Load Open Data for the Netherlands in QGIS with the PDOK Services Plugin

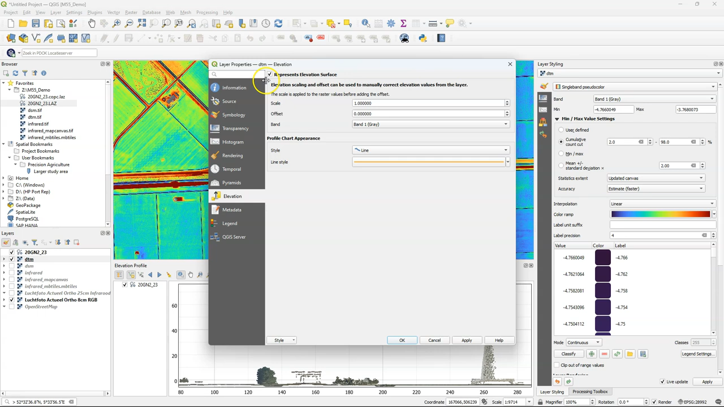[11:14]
And you can change the color on how it will show up in the profile tool. And there I can switch it on. Switch off the point cloud. And if I zoom in I can see more details. I can use a pan and zoom. And then you can see the more subtle differences in elevation here in the area. And the cursor is also followed on the map.
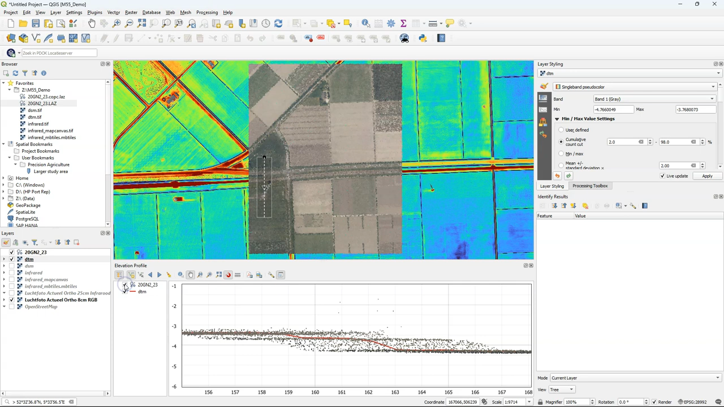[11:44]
And I can plot different elevation models on top of each other in this profile.